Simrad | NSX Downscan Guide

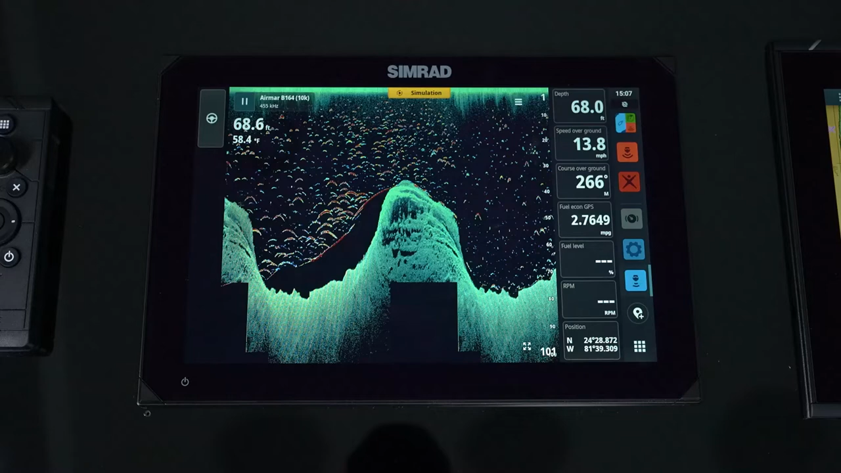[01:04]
On screen: speed 13.8 mph
echo sounder and bringing in those targets in an offset color where we now get the best of the water column versus the best of the bottom because when we see down imaging on a traditional echo sounder this is just going to be a red line we can't see all the nooks and crannies and we don't get the high definition that we do with down scan.
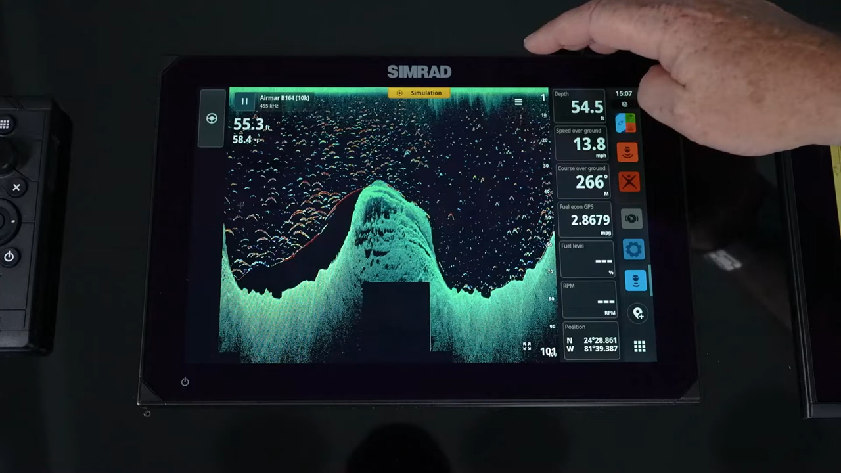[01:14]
Down scan does have the ability to go into the menu and to control it so you have the ability to manually range
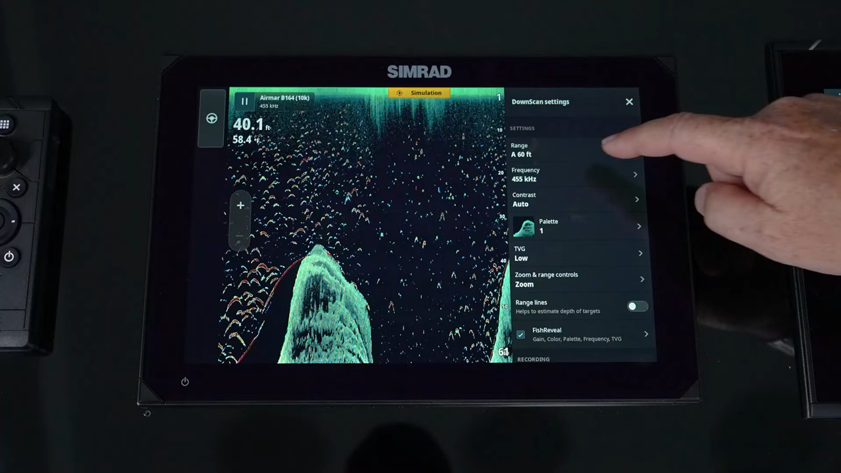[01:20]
On screen: depth 40.1 ft, water 58.4°F
or auto range so usually leaving it on auto range makes it a lot easier it changes ranges as the depth changes but you do have the ability to set manual range if you'd like.
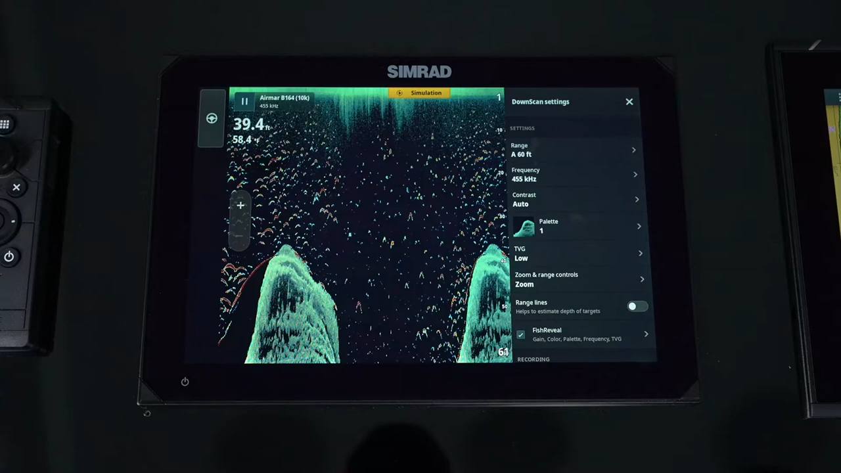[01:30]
On screen: depth 39.4 ft, water 58.4°F
Frequency so you've got 455 kilohertz and 800 kilohertz remember with
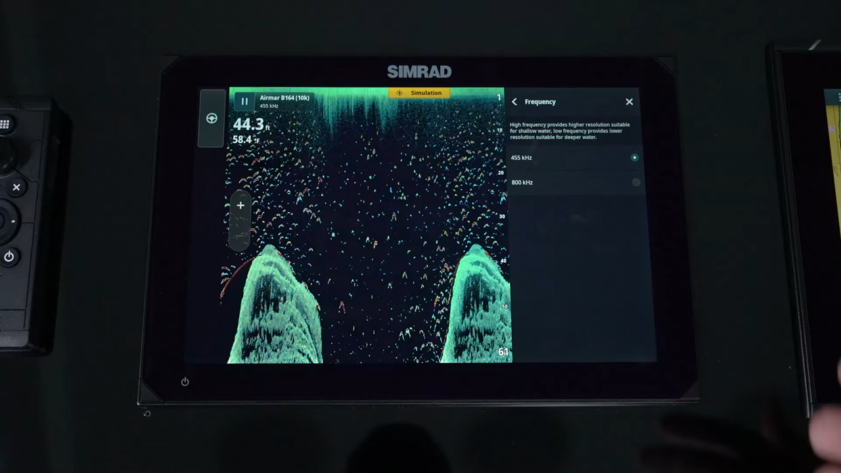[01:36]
On screen: depth 44.3 ft, water 58.4°F
frequency it's inversely proportional so shallow water 800 kilohertz take that
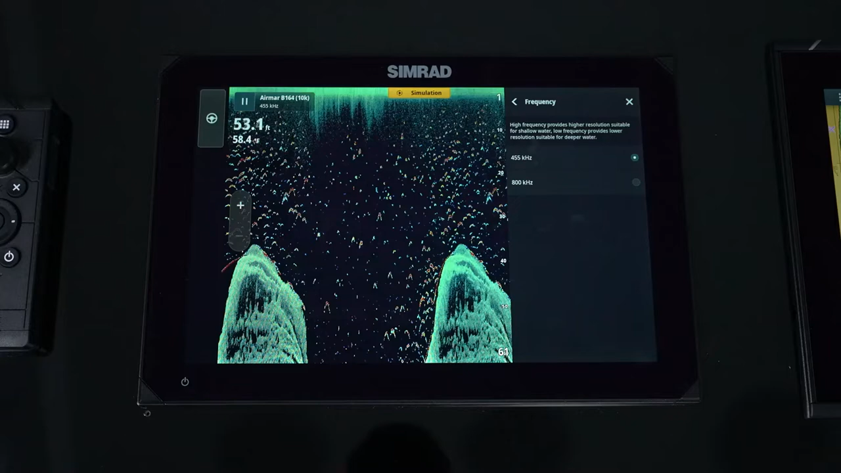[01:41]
out to about 75 to 125 feet after that you're going to jump over to the 455
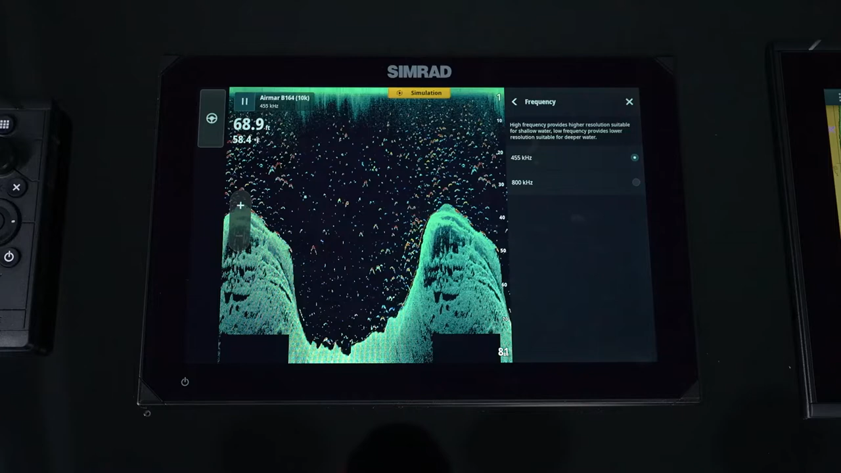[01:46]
kilohertz contrast so we do
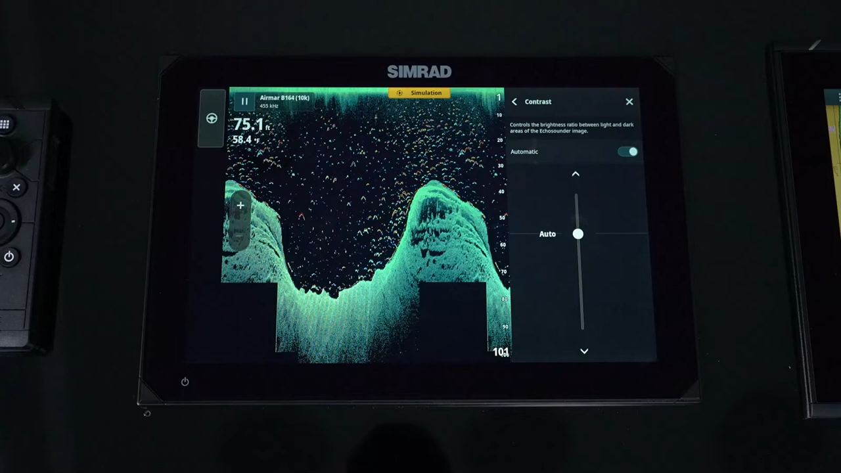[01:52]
On screen: depth 75.1 ft, water 58.4°F
have the ability to set it in auto even in auto we have the ability to adjust auto to make it as less aggressive or more aggressive as we want the biggest problem i see
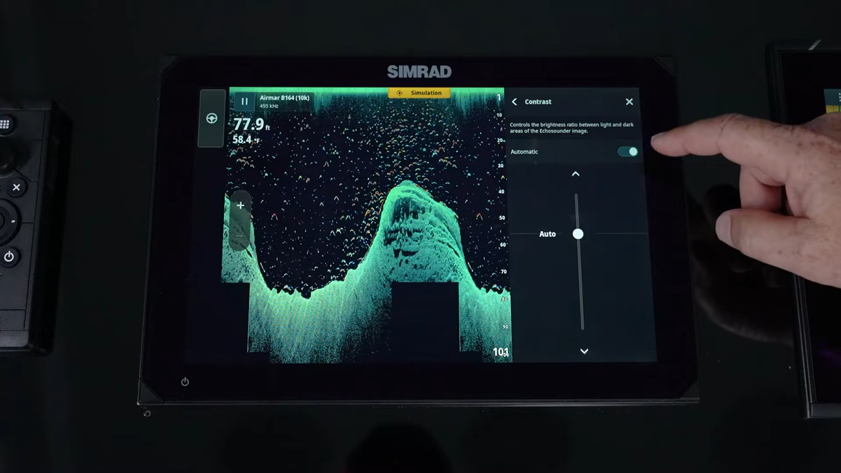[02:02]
in structure scan down and side is they overdrive it so what happens is you overdrive it or under drive it to where you lose all of your definition so
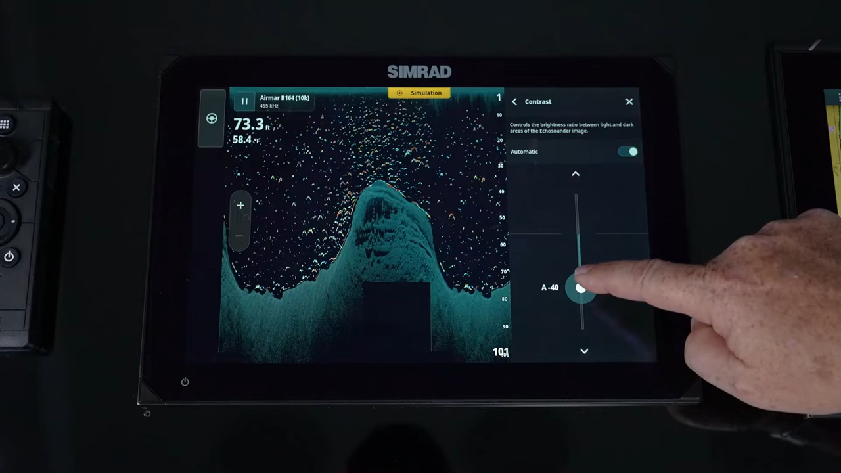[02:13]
On screen: depth 73.3 ft, water 58.4°F
you want to take it start if you're an auto start and auto and increase it a little bit or decrease it a little bit to where these leading edges are your brightest color and now you get that
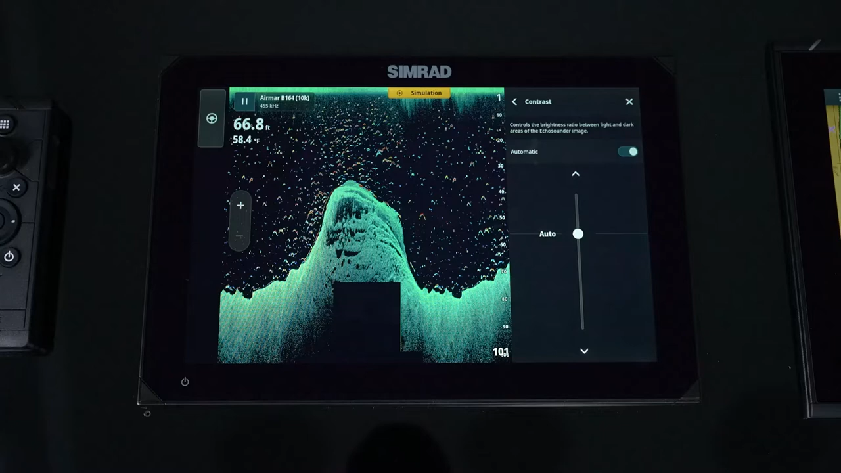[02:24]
On screen: depth 66.8 ft
definition we can see all those holes and all those little areas where there's some definition there
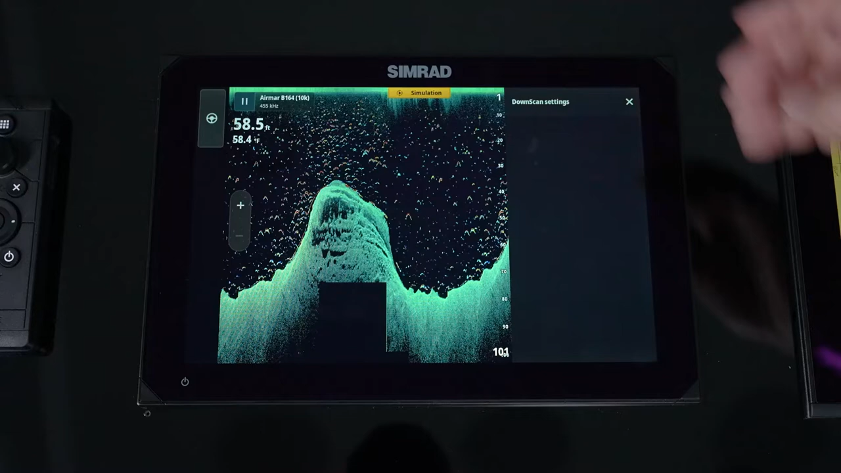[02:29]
color palette just like radar we have the ability to go
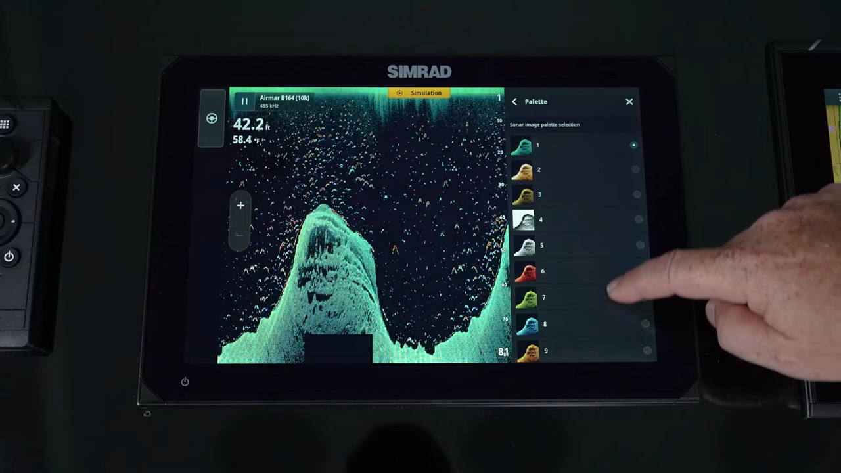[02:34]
On screen: depth 42.2 ft
in and change your palette again it's all based on personal preference what do your eyes like
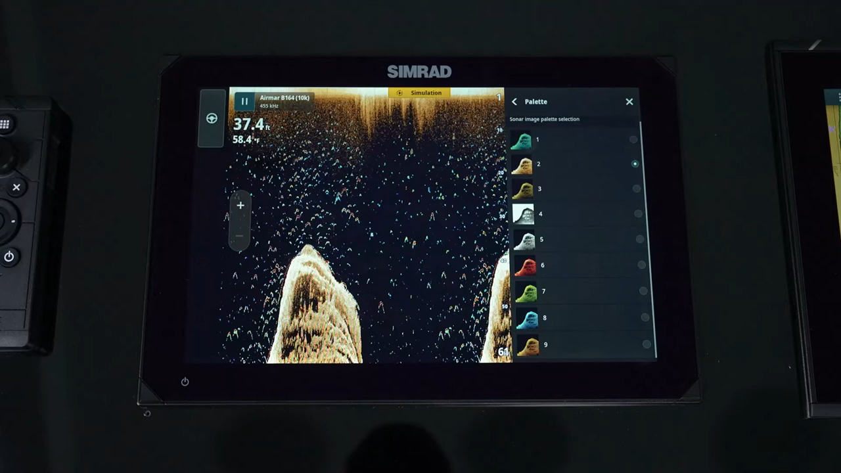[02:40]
On screen: depth 37.4 ft, water 58.4°F
you also have the ability to change the color for day and nighttime modes so we do have reds
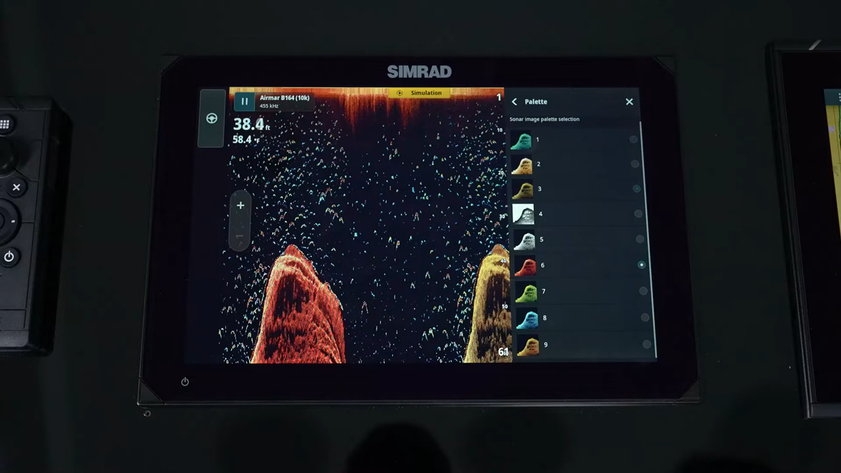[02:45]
and stuff like that for that nighttime that green is also a good nighttime color so that's your palettes tvg that's time varied gain and what that does is that controls the upper 20 percent of the window so by increasing it you'll notice that i've cleaned up this top portion of the window
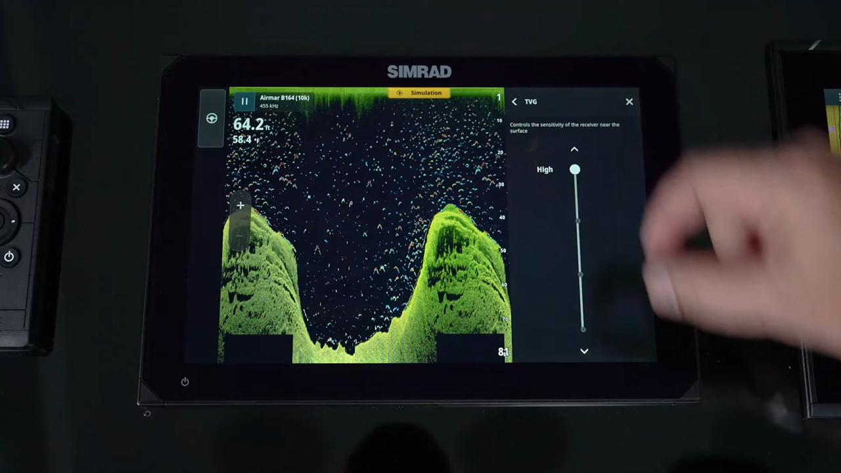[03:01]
and then you can bring it back and you notice that it gets brighter and more
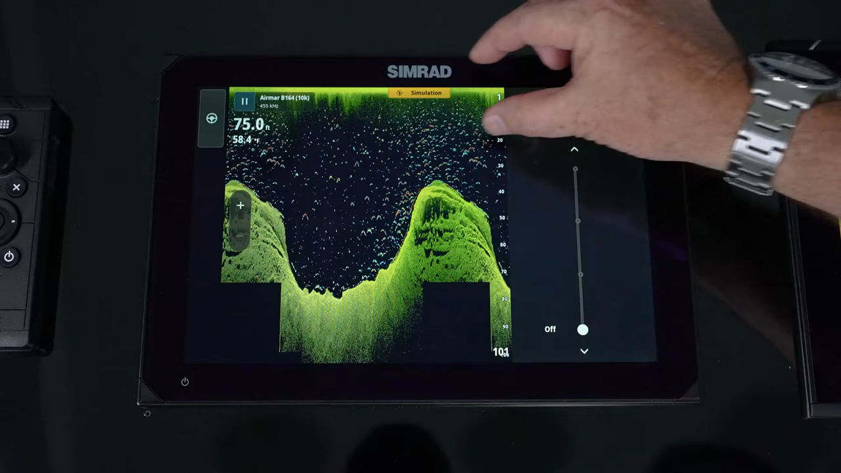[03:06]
On screen: depth 75.0 ft, water 58.4°F
noise information comes across the top of that screen
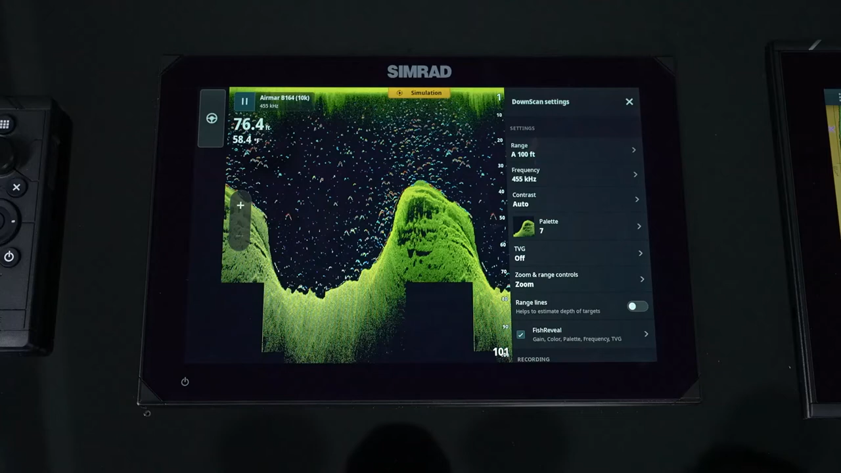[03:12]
On screen: depth 76.4 ft, water 58.4°F
so zoom you know we can do controls magnifies and echo data or we can do range so how do we want that plus and minus do we want it to be a zoom